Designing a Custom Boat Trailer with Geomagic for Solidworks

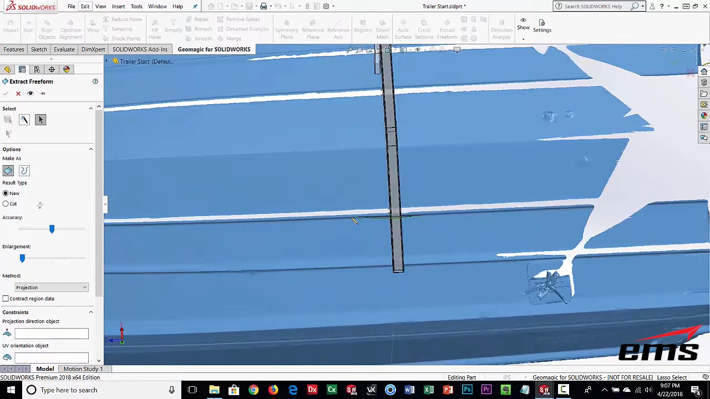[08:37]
and we are going to then fit a surface just through this area okay so you can
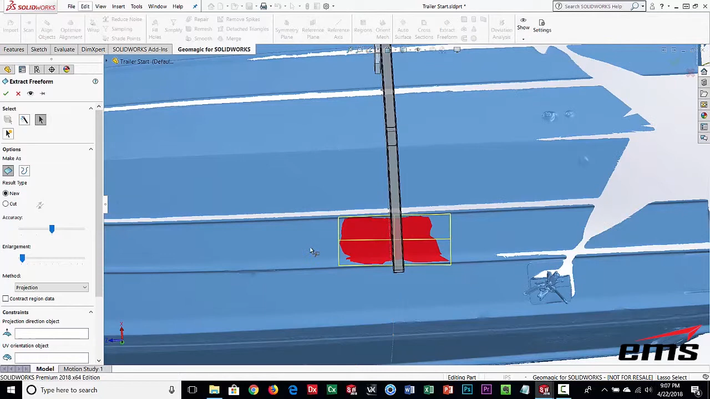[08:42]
add and subtract to this so i can take some out you know i can add some to it but basically it's going to fit a surface through this red area and
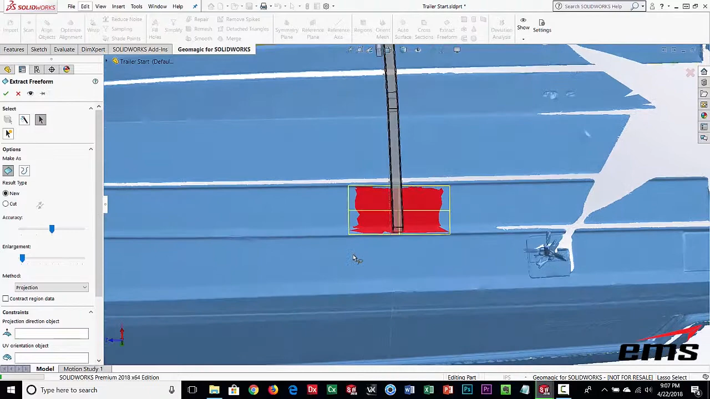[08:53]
follow the shape of that scan data and you can kind of see it's doing that and we can make it a little bit bigger
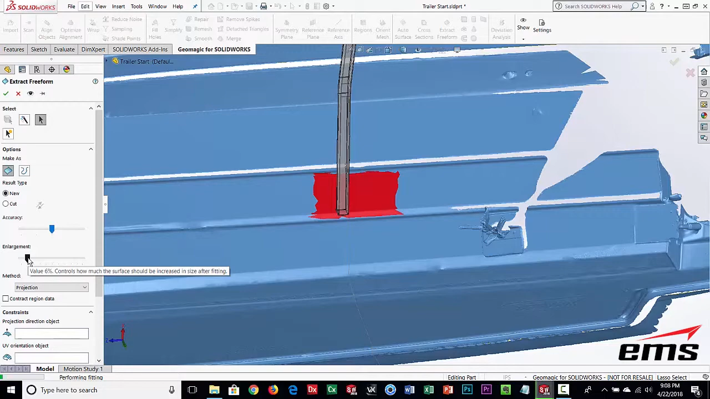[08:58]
i want it to kind of go beyond it a little bit um and hopefully it'll make sense here in a minute what
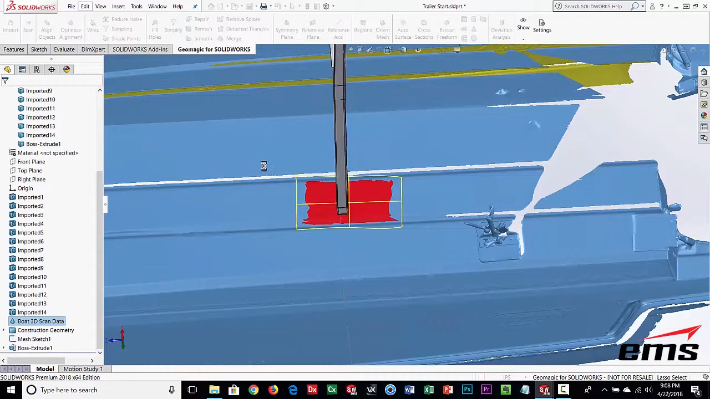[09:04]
we're doing okay so what it's done let's go ahead and hide the scan data
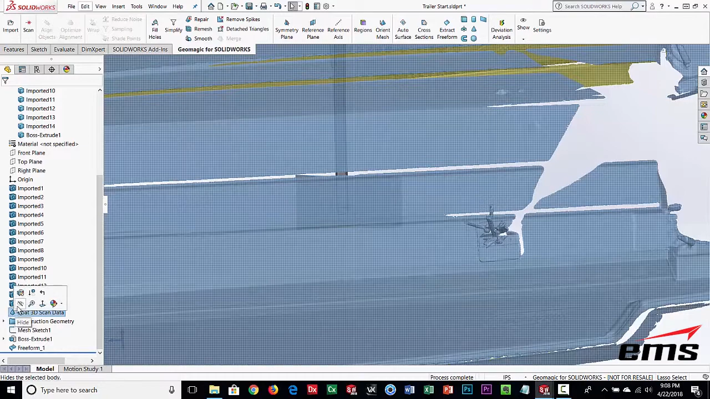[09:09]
okay so it's fit a surface through that scan data